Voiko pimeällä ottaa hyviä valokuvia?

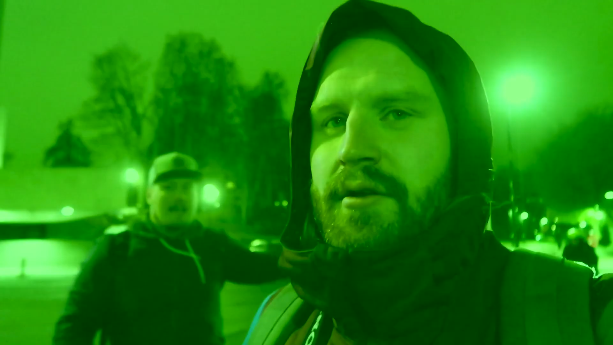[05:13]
vihreetä valoa ja tääl on niinku kaikkee valoa ihan sekas mut noi kuvatki on nyt vähän siin vaihe ja sit ne näkee editis sit lopullisesti et mitä kaikkee niille on